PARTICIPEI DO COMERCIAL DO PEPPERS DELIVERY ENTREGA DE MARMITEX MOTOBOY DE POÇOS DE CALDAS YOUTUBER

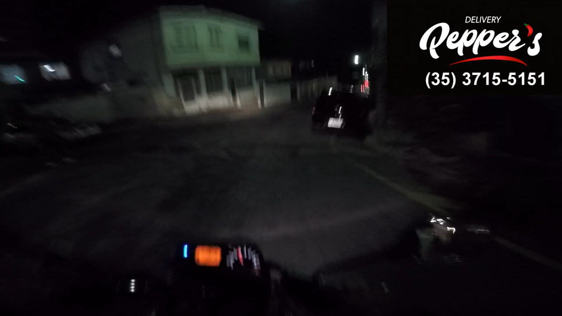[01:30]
Esse cara ganha demais, né, tiozão? A gente realmente ganha bem, né? Acho que a gente deveria ganhar até mais pelo risco que a gente corre. Tiozão, porque se a gente ficar travado aí numa cama, tiozão, ninguém vai lá pagar o nosso salário se a gente não tiver registrado, não, viu? Então é por isso que a gente ganha bem. Bom, polêmicas à parte aí, esse vídeo aqui queria mostrar pra vocês aí que eu fiz mais um, participei de mais um comercial,
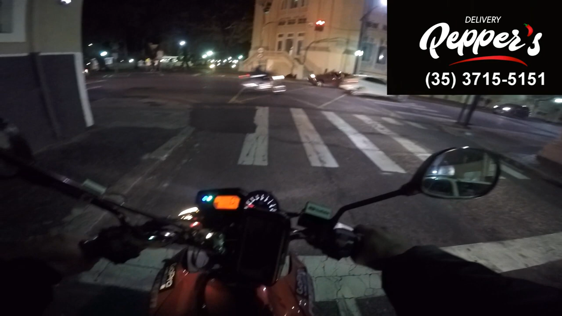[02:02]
que é o comercial do Peppers Delivery, né, lá onde eu trabalho. E aí o pessoal da produtora lá quis colocar as imagens, as primeiras imagens aí, vindo da minha câmera, né, vendo a perspectiva de vídeo do ponto do motoboy, né. Olha como o motoboy tá chegando pra pegar as entreguinhas. Então olha aí, ficou muito legal. Gostei muito de ter participado lá do comercial, né,
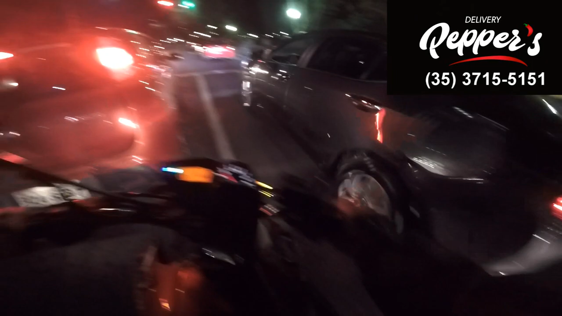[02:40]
Opa, tiozão, nunca abre, tiozão. Por isso que é bom ter um freio bom, né.